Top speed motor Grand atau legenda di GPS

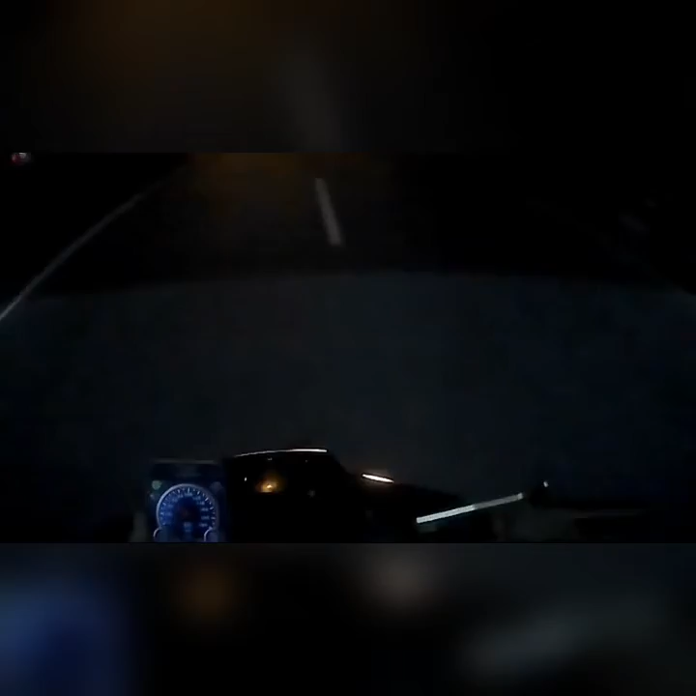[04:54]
mesin mesin kerenit di lereni tumpangi mesin skorpio yoke wala wah mentok hanya 60-an tidak coba dua kali mentok hanya 60-an ntar kita lihat titik maksimalnya sampai berapa ya